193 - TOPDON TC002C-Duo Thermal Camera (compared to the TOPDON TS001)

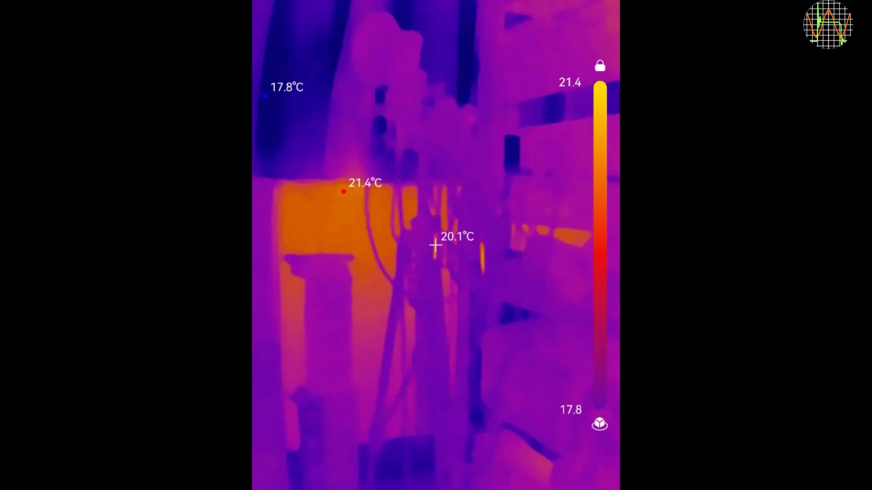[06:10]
On screen: spot 20.1°C, max 21.4°C, min 17.8°C
For sure, if you just plug any IR camera directly into the USB-C port, forget about transparency, at least with my phones and tablets. The wide angle of the TC002Z Duo makes it suitable for large surveys,
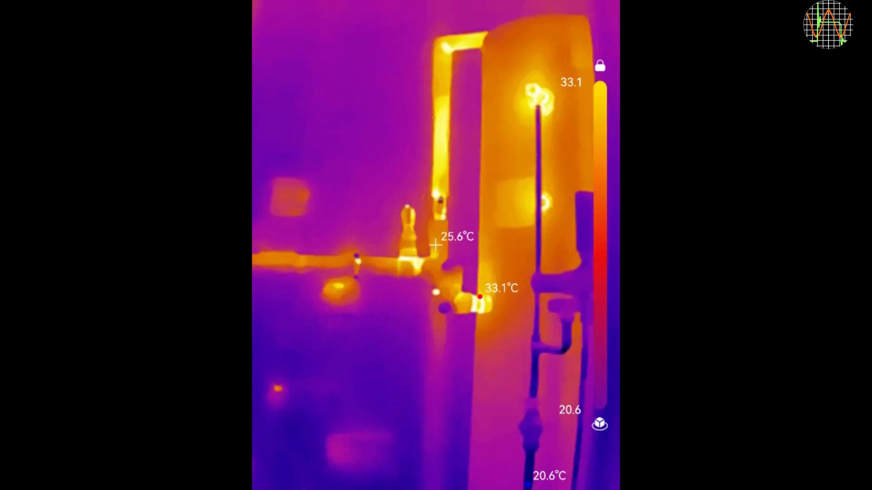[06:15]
On screen: spot 25.6°C
for example, HVAC systems like this hot water tank.
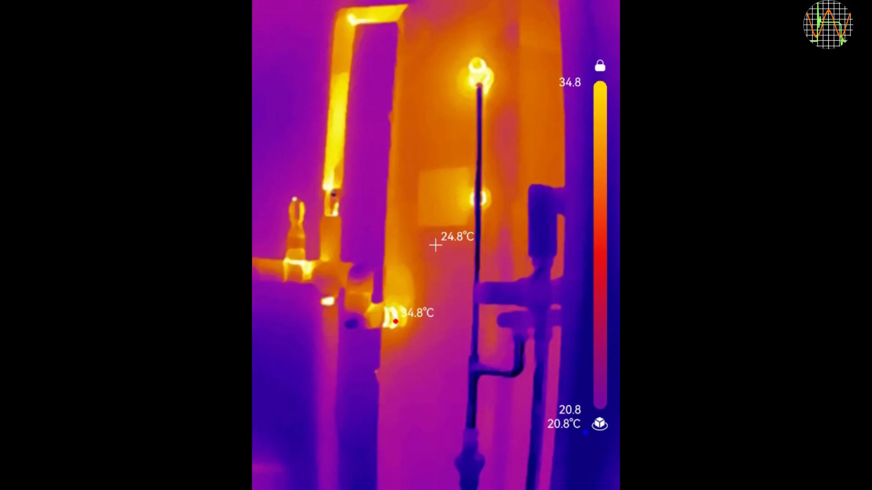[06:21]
On screen: spot 24.8°C
It works nice enough and it certainly indicates where more insulation would be beneficial. Swapping the camera to a TS001 and now I can't really see the whole system anymore.
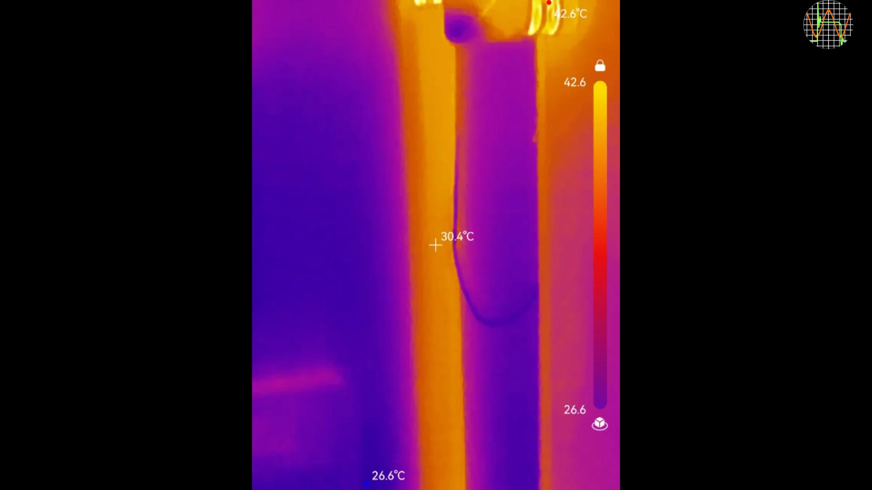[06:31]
On screen: spot 30.4°C, max 42.6°C, min 26.6°C
I have to kind of move the camera to scan the whole tank. But I get better details of individual elements.
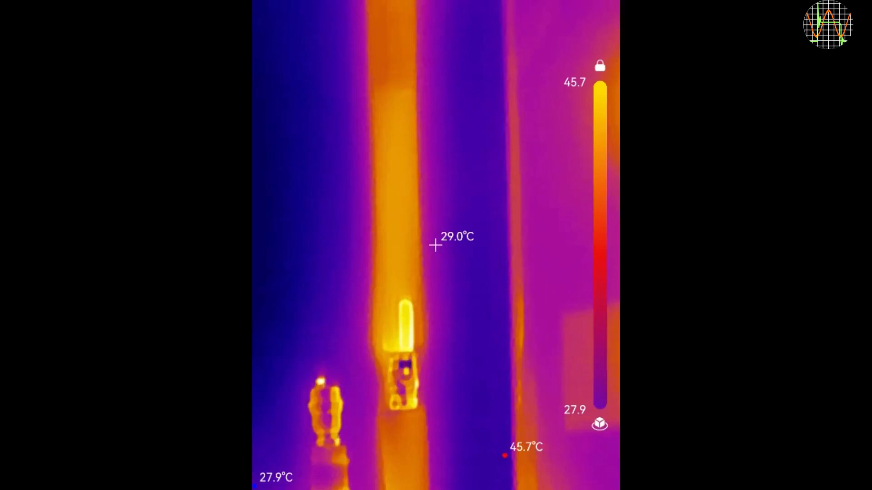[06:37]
On screen: spot 29.0°C, max 45.7°C, min 27.9°C
Using the TS001 for such things is not ideal
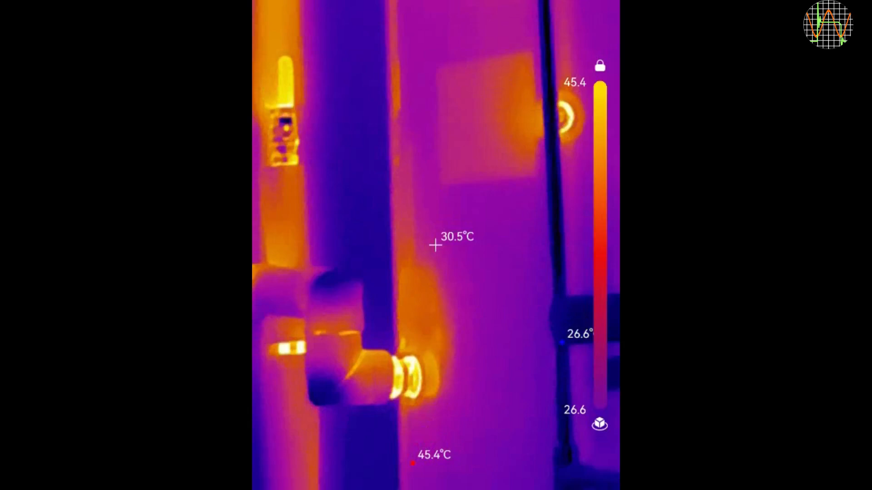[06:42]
On screen: spot 30.5°C, max 45.4°C
because of its manual focus which means for any object with some depth, like here, some parts will always be out of focus.
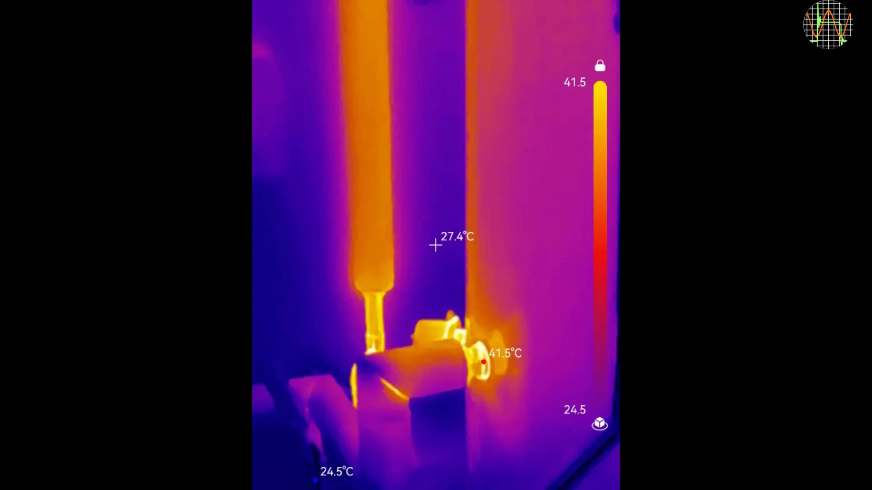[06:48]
On screen: spot 27.4°C, max 41.5°C, min 24.5°C
Heat loss surveys need much lower outside temperatures as we have now, which is why I am not including them in this video. But this entrance door shot with the TC002Z Duo late at night gives at least some idea. The squarish bright thing on the door is a blank letterbox cover and it reflects the heat of the radiator like a mirror.
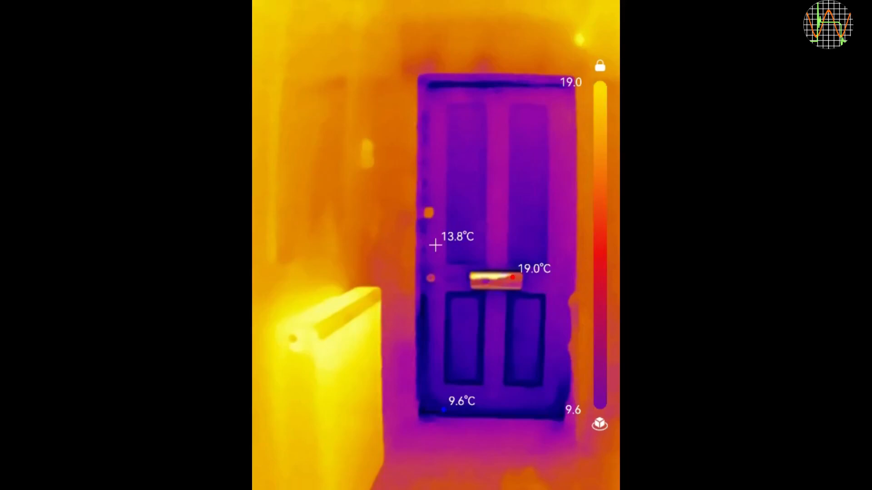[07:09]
On screen: spot 13.8°C, max 19.0°C, min 9.6°C
This is using the TS001 from the same position.
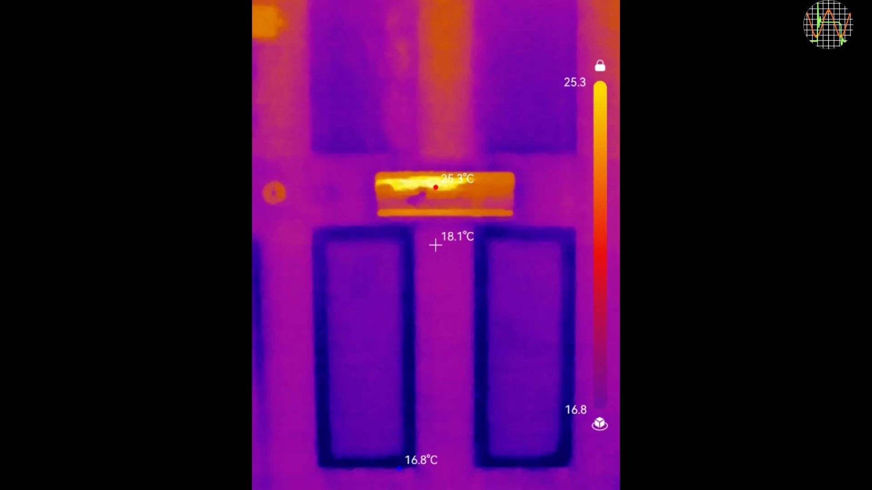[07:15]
On screen: spot 18.1°C, min 16.8°C
I can only see part of the door. In addition, the narrow focus makes the video rather jumpy, like shooting freehand with a zoom lens.
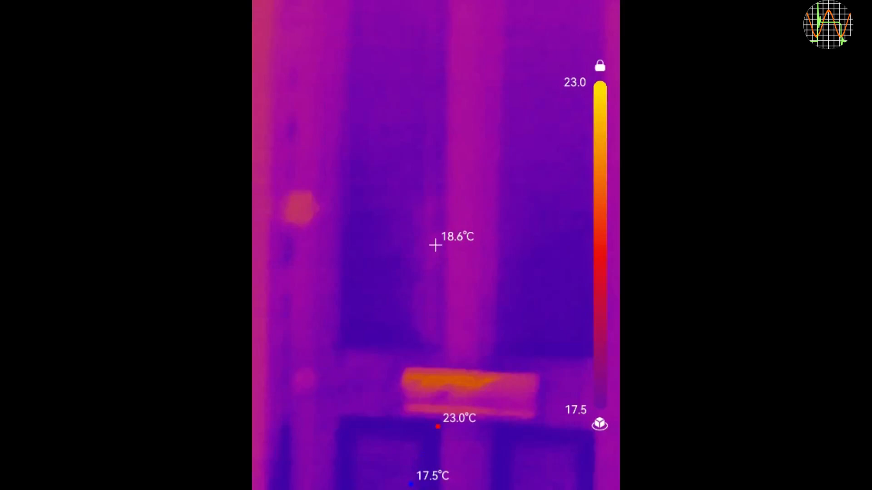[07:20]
On screen: spot 18.6°C, max 23.0°C, min 17.5°C
A clear demonstration that the TC002Z Duo is the better camera for this kind of work.
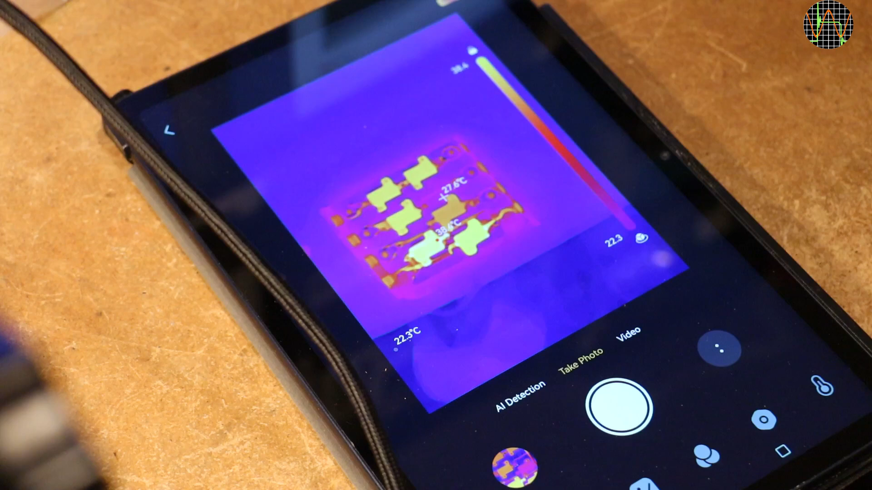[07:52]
You can see how small the image of the resistors is. It is the price you pay for a wide field of view. This is the video captured by the app. I would say it is usable, but you will have some difficulty identifying closed components. But here it serves very well to indicate a problem with my power resistor board. Basically, the two bottom resistors have been heating up the whole aluminium frame as expected, which in turn has heated up the other resistors mounted on the same
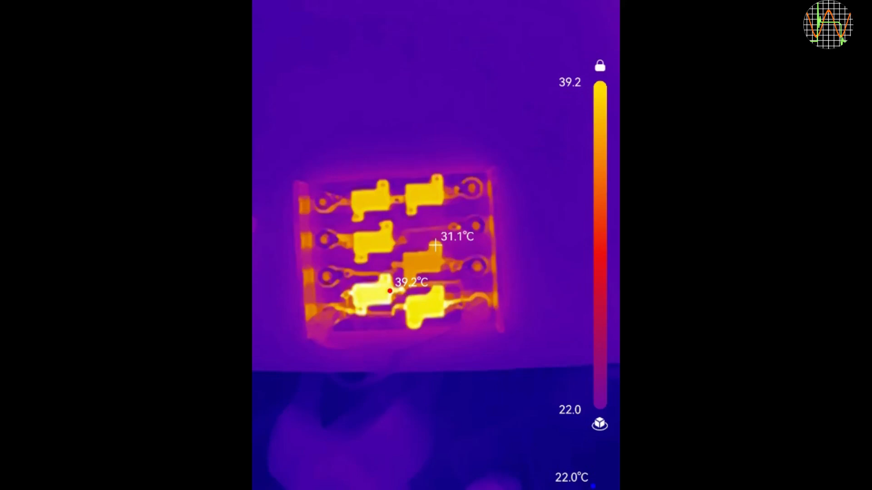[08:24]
On screen: spot 31.1°C, max 39.2°C, min 22.0°C
heatsink and so they all show a slightly elevated temperature, except for the one that is markedly colder than all the others, even though it is being closest to the hot ones on the bottom row.
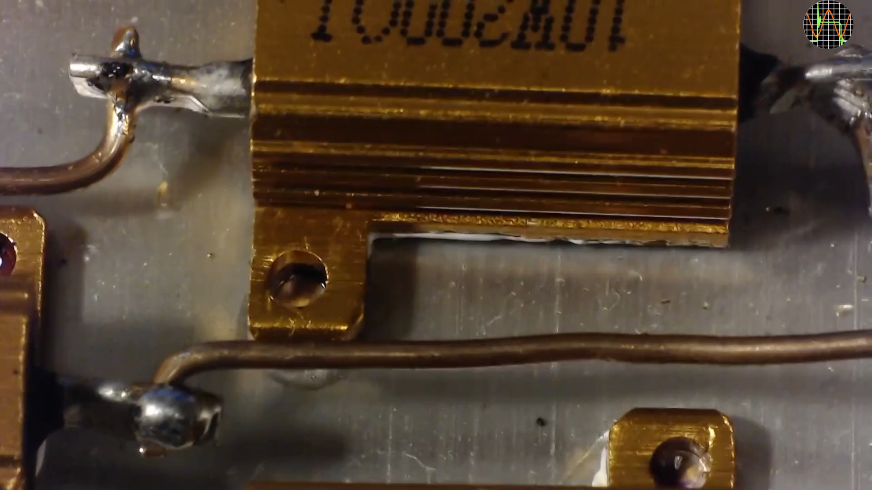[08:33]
It turns out that this resistor has lifted off the heatsink and is just hanging on its wires. Something I need to fix and it is not easy to detect with the eye, but very easy with a thermal camera.
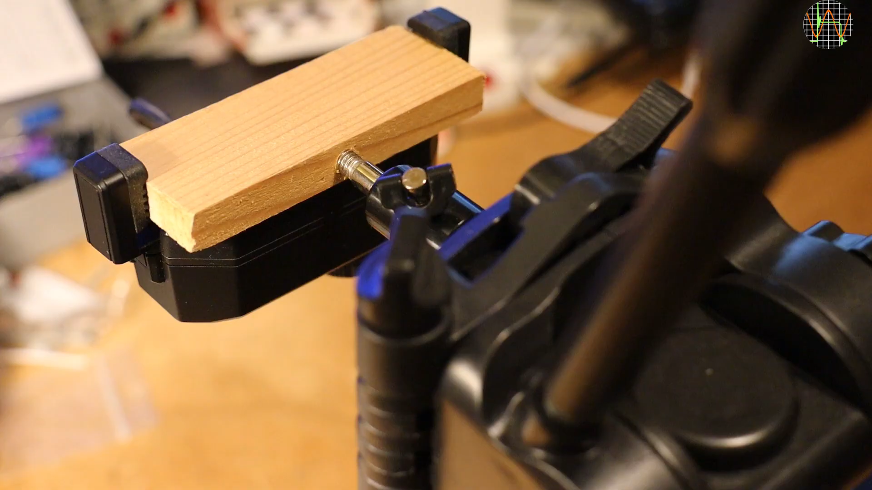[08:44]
You may be interested to see how the TS001 fares in the same scenario. I am using the mount it came with and it is at the same distance to the yet unrepaired resistor board and connected to the same app using the same tablet nearby.
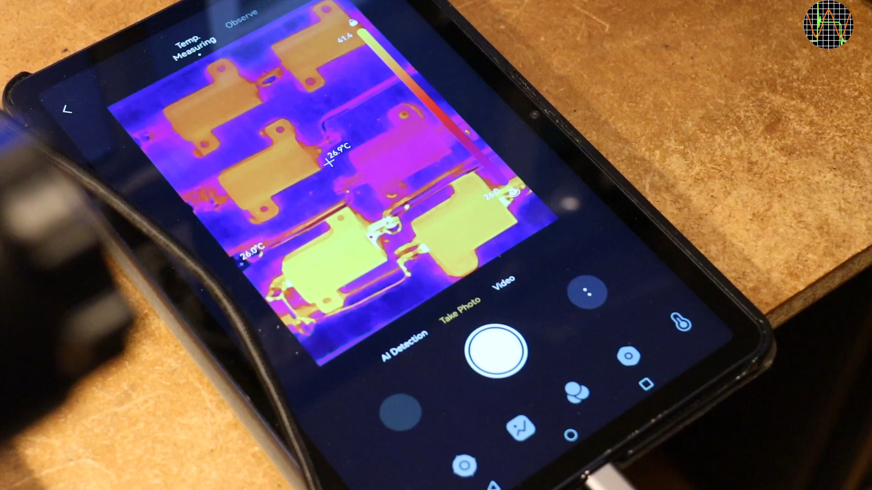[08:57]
Compared to the TC002C Duo, now the picture of the board fills the whole frame. Of course, this also shows the problem with the unusual cold resistor. By the way, I did not mention this earlier for the TC002C Duo, which shows exactly the same effect. I mean, the heatsink is of course the same temperature as the top row resistors, passively heated by it, yet it shows it as a cold blue, while the resistors are shown in a moderately warm orange.